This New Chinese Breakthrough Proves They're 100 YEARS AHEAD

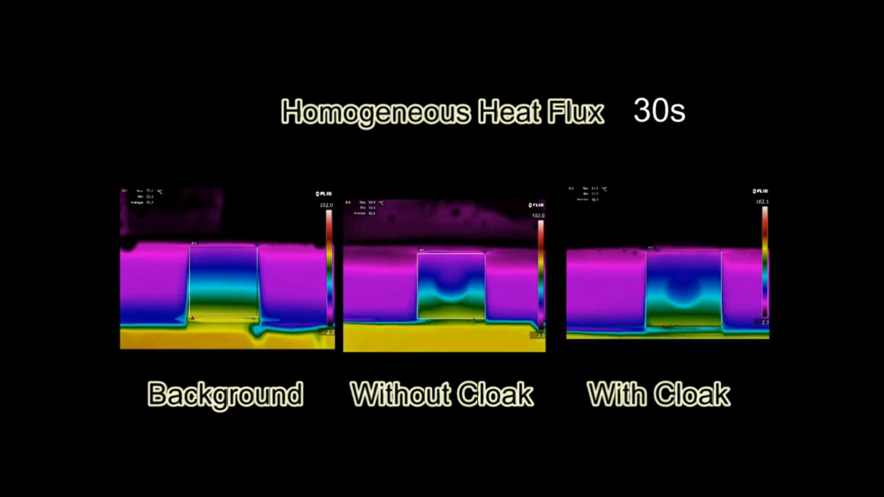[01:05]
Tests show a maximum temperature difference of just 3 degrees Celsius from the environment. So far, this breakthrough exists only in small prototypes.